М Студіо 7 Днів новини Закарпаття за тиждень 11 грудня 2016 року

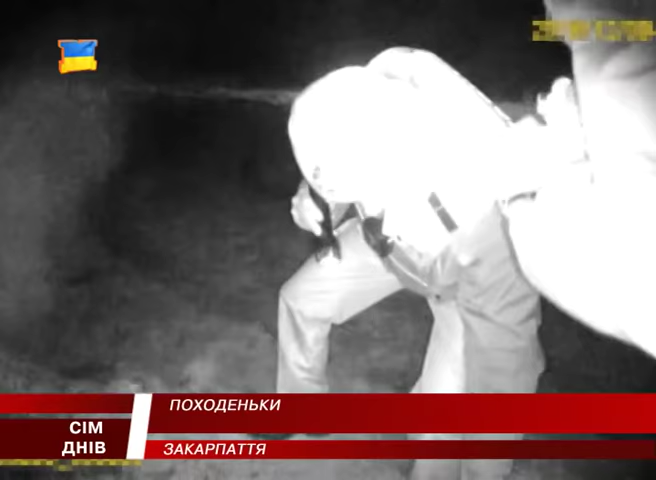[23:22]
Переслідування порушника тривало півтори години. Задіяні в ньому були чотири екіпажі.